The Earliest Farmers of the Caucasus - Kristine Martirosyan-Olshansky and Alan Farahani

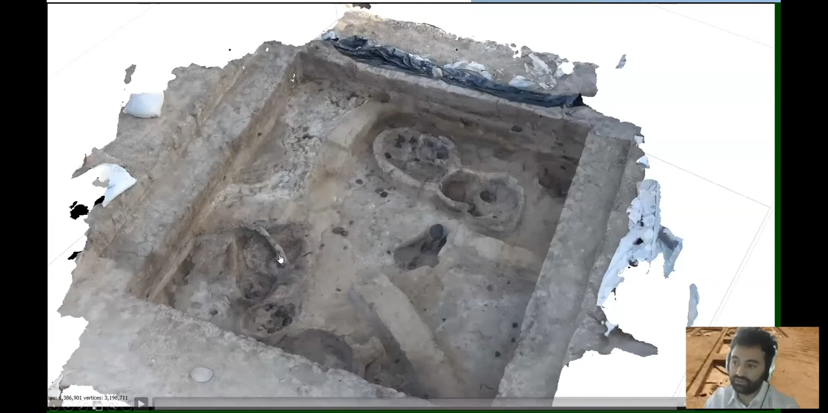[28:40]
we use software to connect all of these different images to stitch them together to make a full 3D model. I'm not sure if you all can see this video. So this is actually one of the units that we excavated both
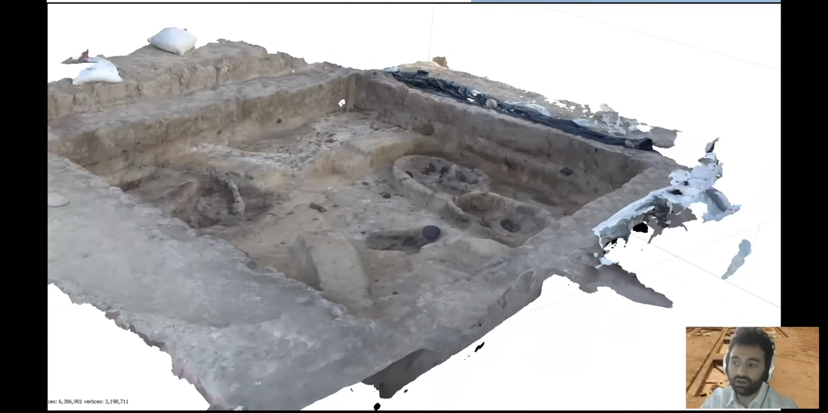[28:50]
in 2017 and more recently in 2018.